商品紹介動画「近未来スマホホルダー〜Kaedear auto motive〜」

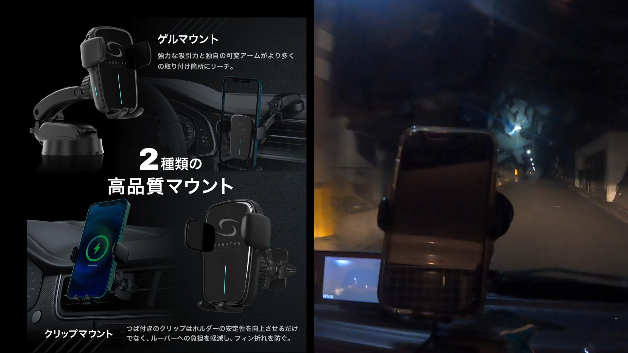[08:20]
走ってても全然スマホホルダー全く揺れないですねホールドもいい感じでホールドしてくれてます